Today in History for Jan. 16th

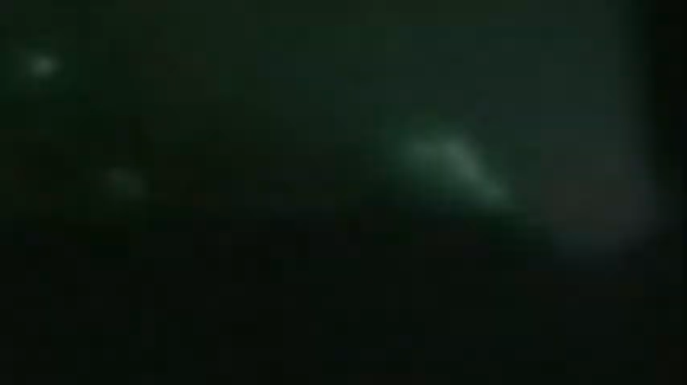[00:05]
January 16th, 1991, start of Operation Desert Storm as an American-led coalition begins bombing targets in Iraq and Kuwait.
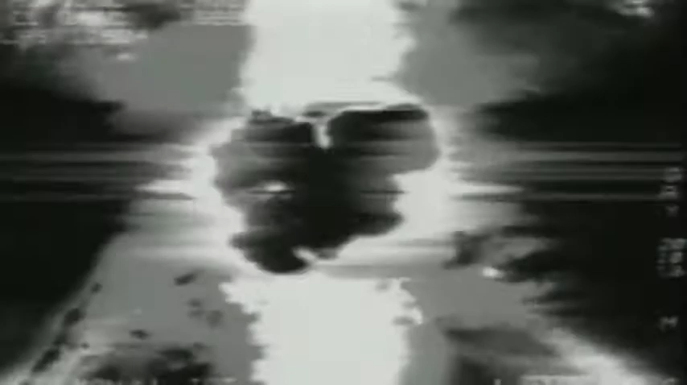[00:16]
It happens after Saddam Hussein fails to meet a U.N.